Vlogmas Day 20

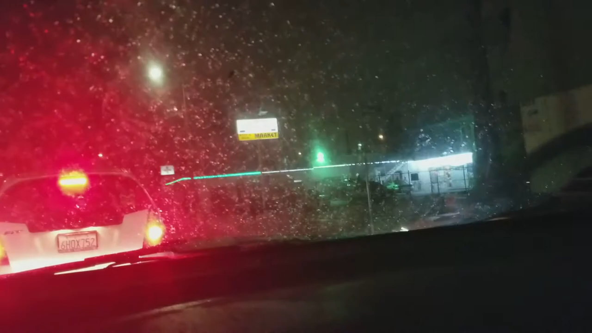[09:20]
It's definitely raining. Make you want to hit one of these, though.